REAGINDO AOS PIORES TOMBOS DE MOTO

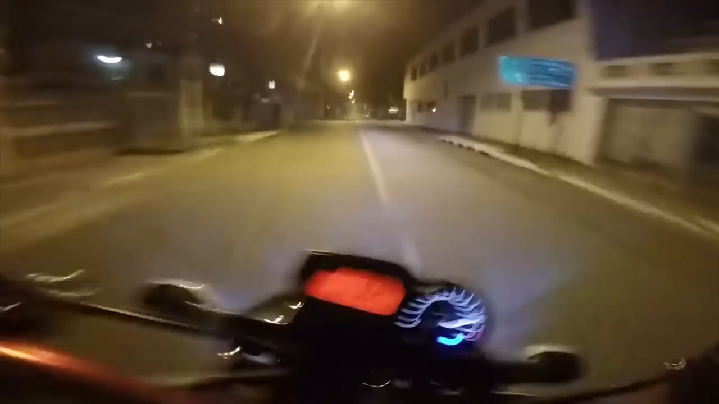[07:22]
Nossa senhora, tio. Vocês viram, rampei a valeta e fiquei pendurado aqui assim, acelerei e sem querer nessa acelerada salvou minha vida.